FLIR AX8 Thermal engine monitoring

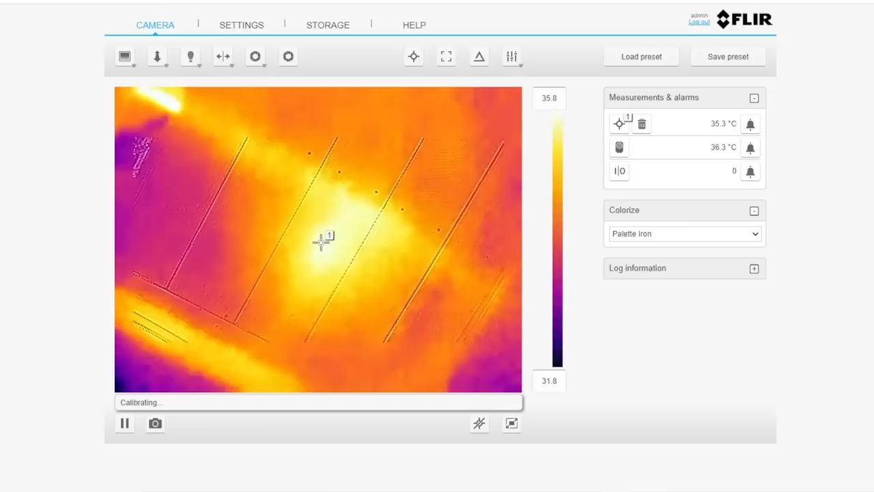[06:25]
On screen: spot 35.3°C
All right, looks good. Looks like it's working. So, now that's all working, I obviously have to do the configuration, but I'm going to do that in situ where the camera is going to live.
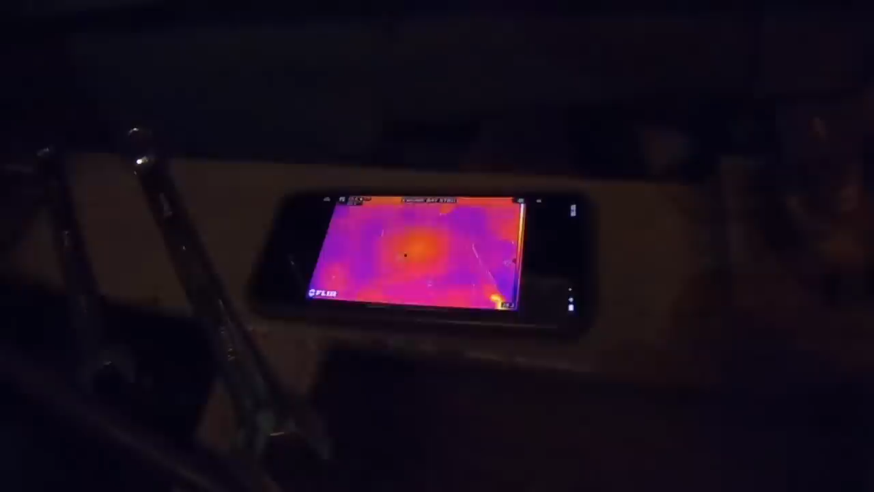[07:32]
If I move my hand up the engine block, actually it's interesting to see how quickly it does adjust
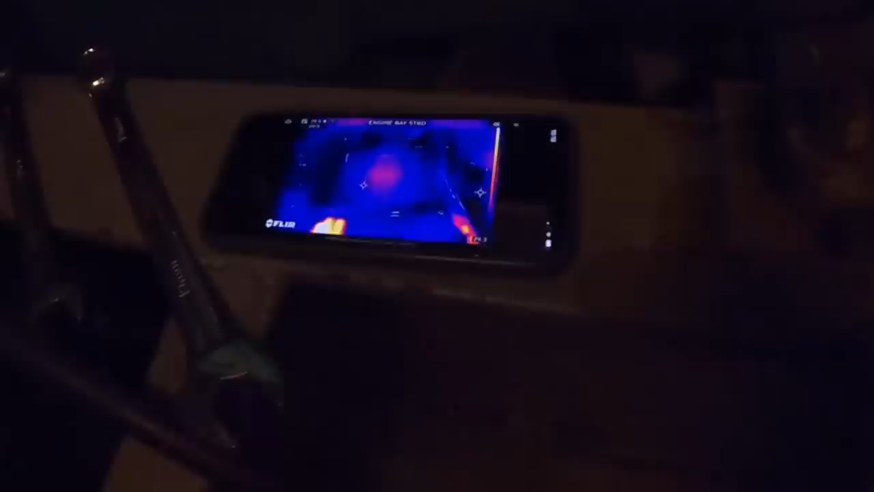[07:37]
the colour gradients as soon as a warmer object appears.
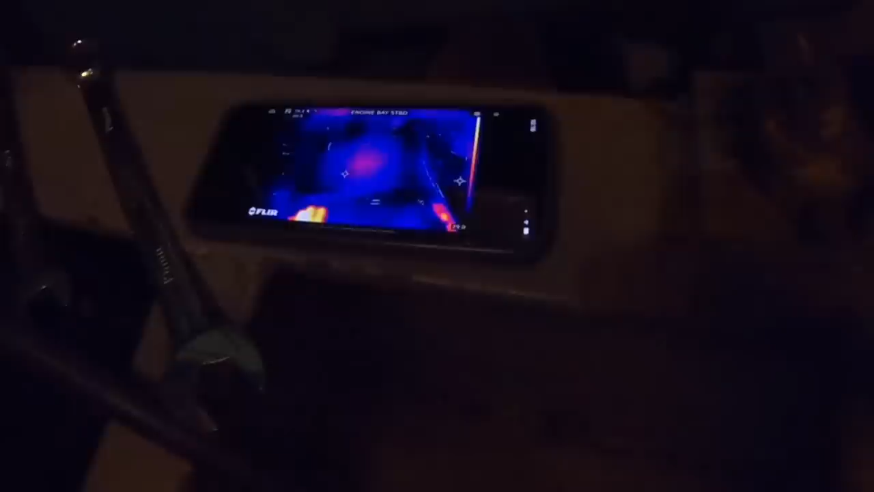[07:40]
It doesn't take long at all. That's good to know.
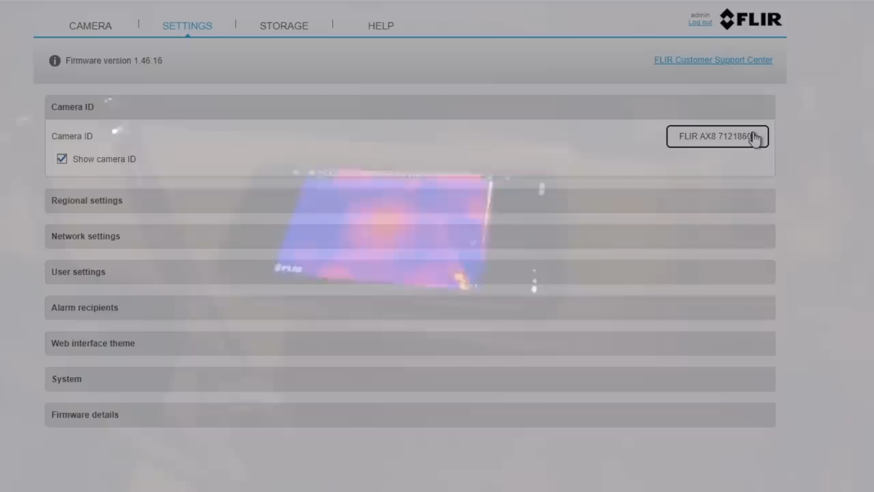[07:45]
Back in the web interface, there's lots of different settings you can change. I'm, for now,
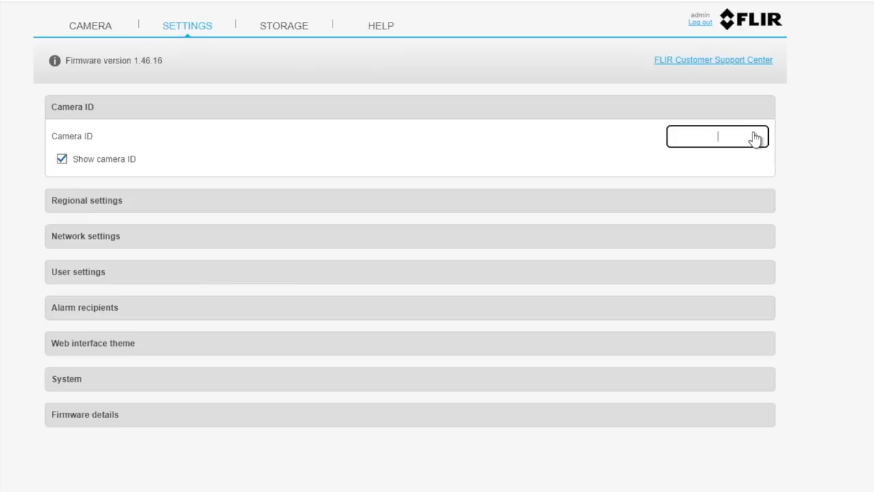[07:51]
just going to change the default name to be Engine Bay Starboard Side so that I can differentiate it from the forward-looking cameras on the wheelhouse roof.
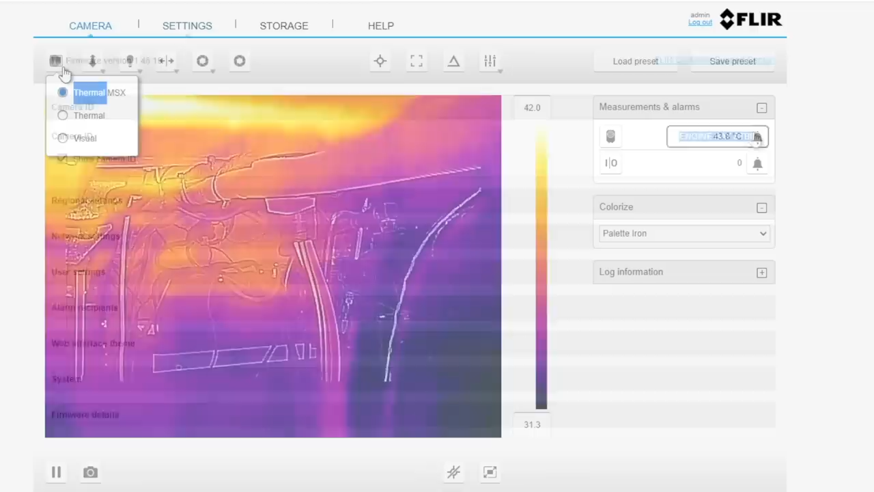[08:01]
As mentioned earlier, the AX8 is actually two cameras, a thermal and visual. So you've got three settings: see the visual mode only,
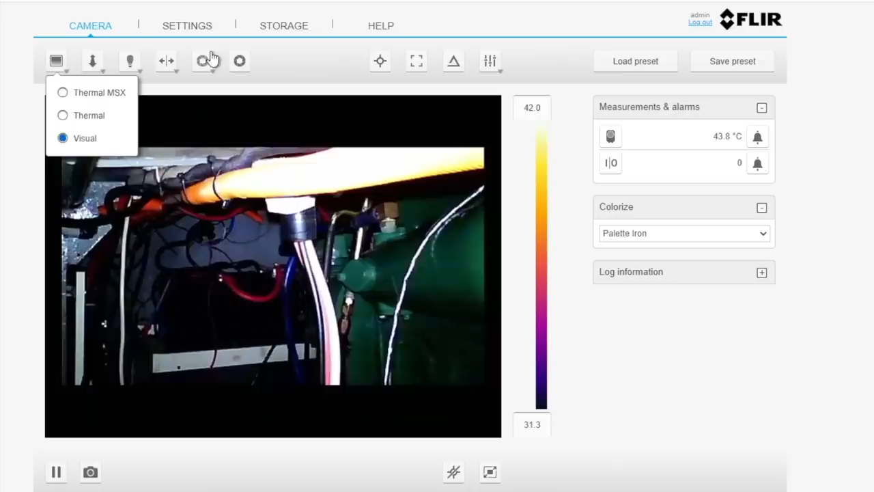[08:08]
see the thermal mode only, or go to the combined thermal and visual together, which is my preferred mode.
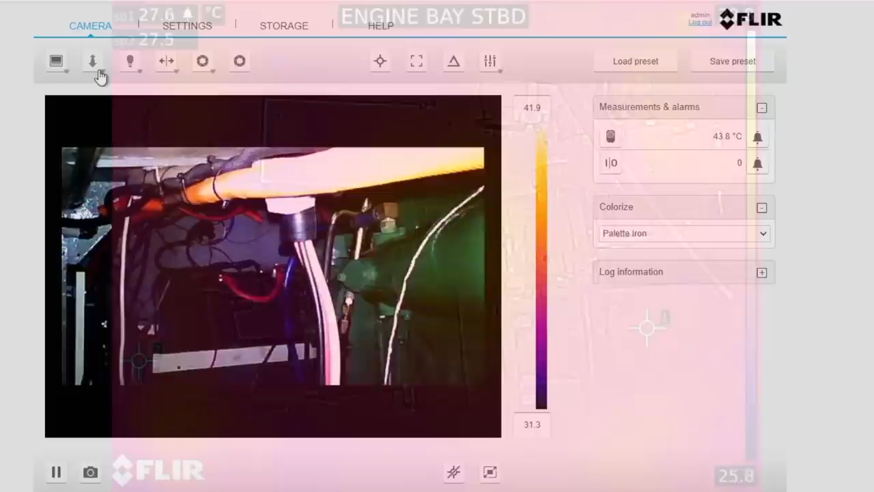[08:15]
On screen: spot 43.8°C
One of the first positions I actually experimented with and ran with was pointing the camera at the gearbox,
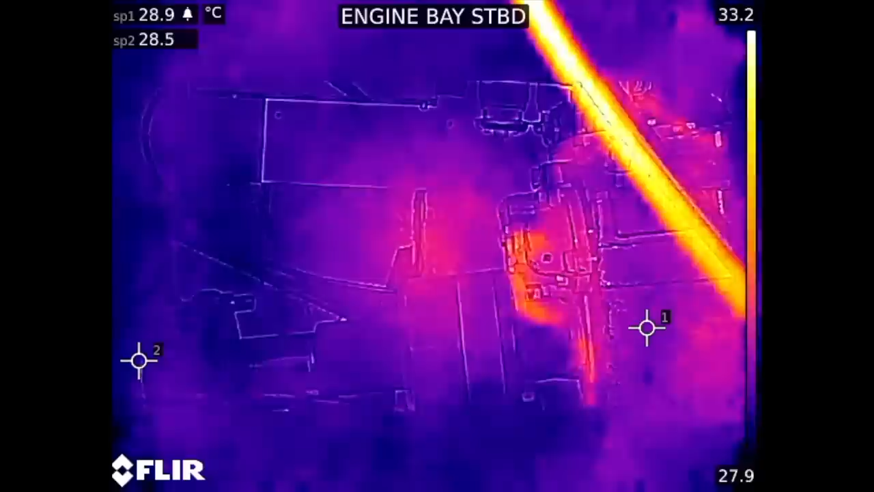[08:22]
prop shaft and stuffing box. None of those things are monitored for temperature in the boat at all through any sort of sensor. So I thought it was a good chance to sort of see what it was like as it heated up. The view you're seeing at the moment is
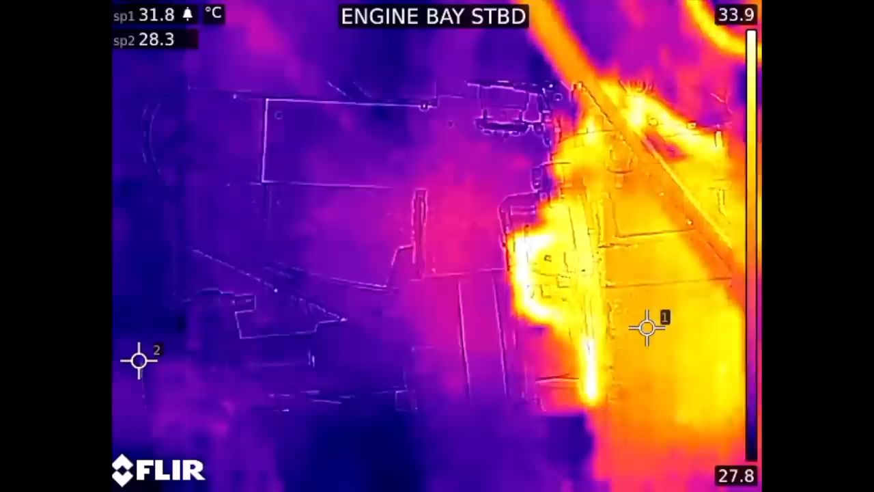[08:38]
running about 20 times speed as the boat came up to temperature.
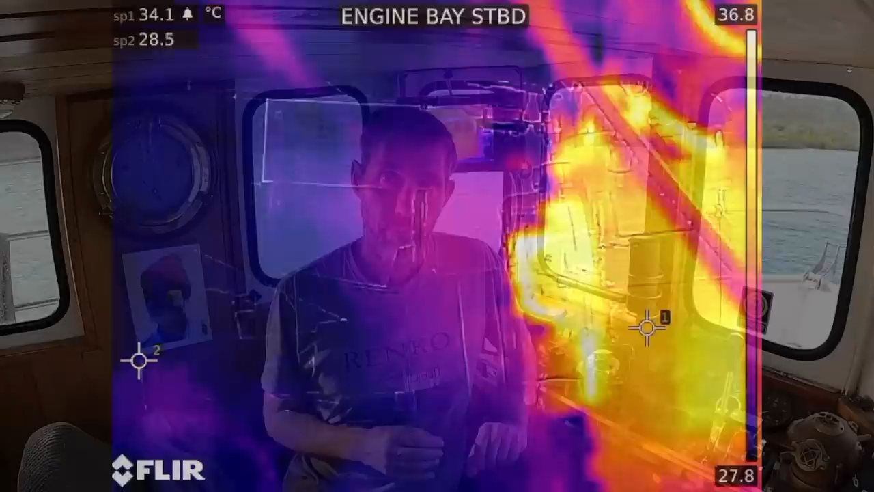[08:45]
In that clip of the gearbox you just saw, I didn't have the infrared image and the visual image properly aligned.
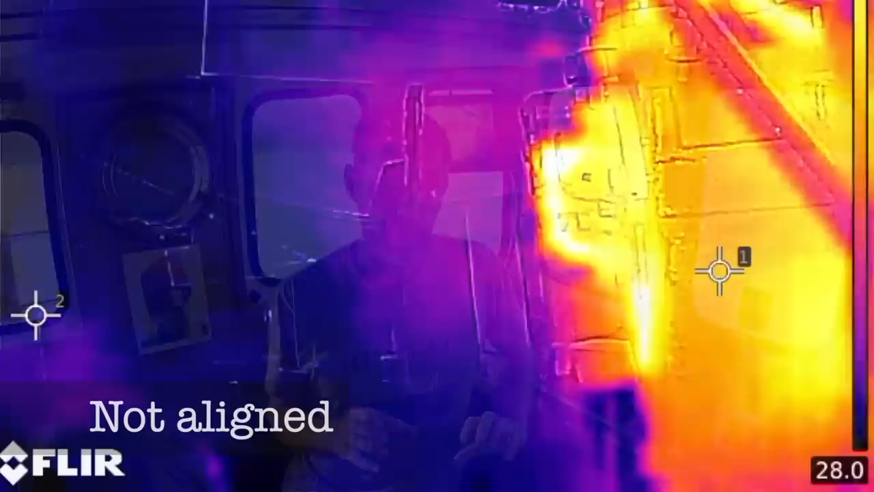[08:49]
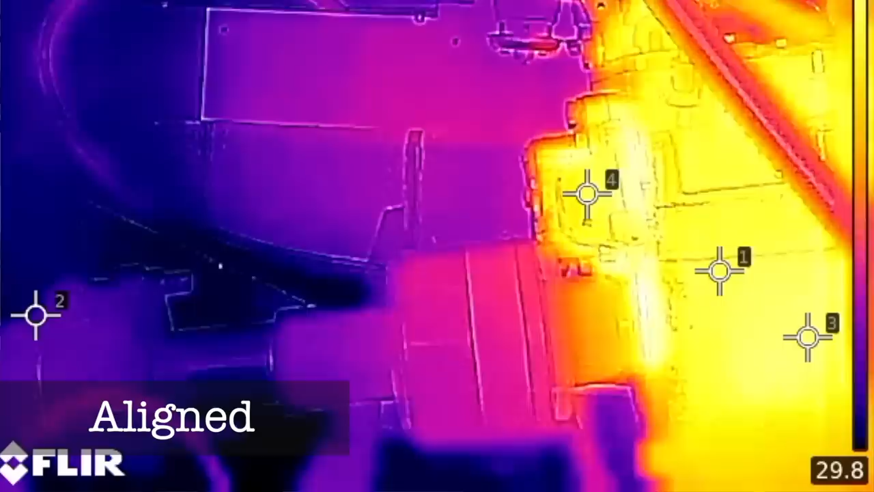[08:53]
To fix that, there's a setting in the web interface that's just a slider that allows you to change your relative distance until it looks as it should. I'll show it to you now. This is a different view. This is the side of the engine block with a whole lot of alarms that I configured, and I'll be showing you those in a second. But the setting is here, second from the left, adjust distance. By moving this slider, you can change how the visible and infrared images are aligned. So you can see there, those inspection ports are pretty much lined up. Seems to be better on this to be at a distance.